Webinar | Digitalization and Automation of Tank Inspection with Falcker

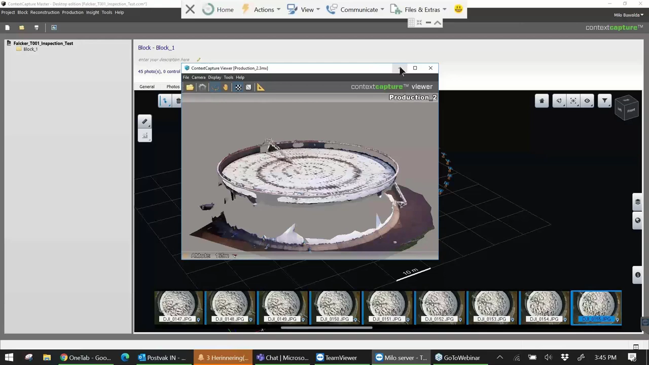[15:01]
within the dji app itself but um we use drone link for the more more advanced uh flights um let me see if i can show you the
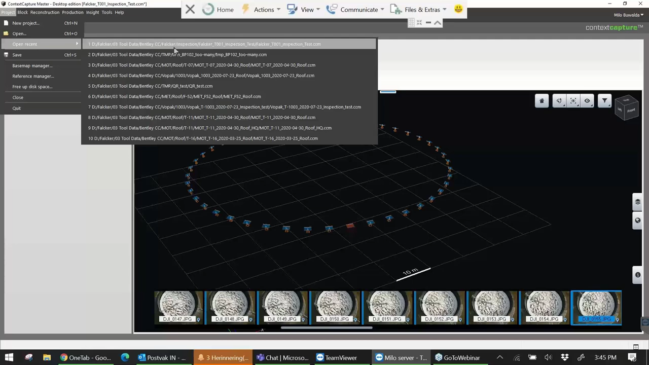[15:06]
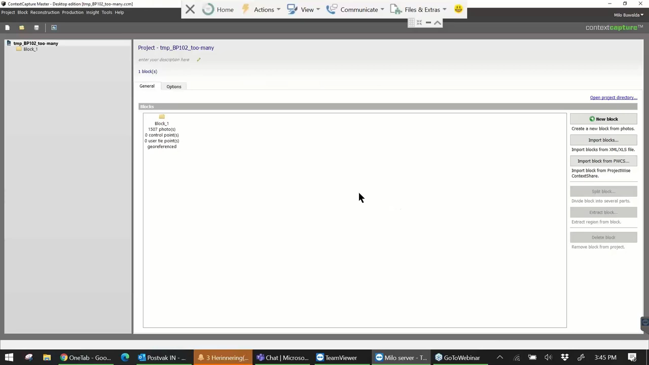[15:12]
i haven't processed this yet but what you can see is that uh we have like a thousand images
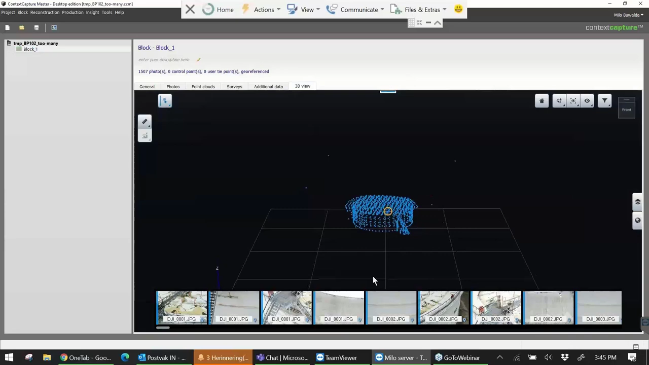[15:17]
and this flight um is done using um yeah drone link and it has some really advanced methods of of chaining separate
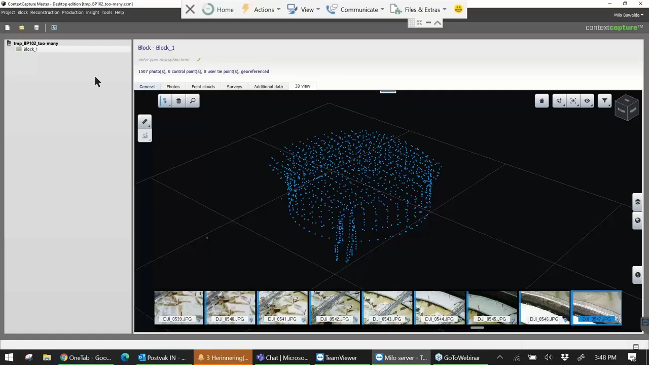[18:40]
it's almost always faster to do is just here just click and uh you know it goes really fast to do the um yeah the the the processing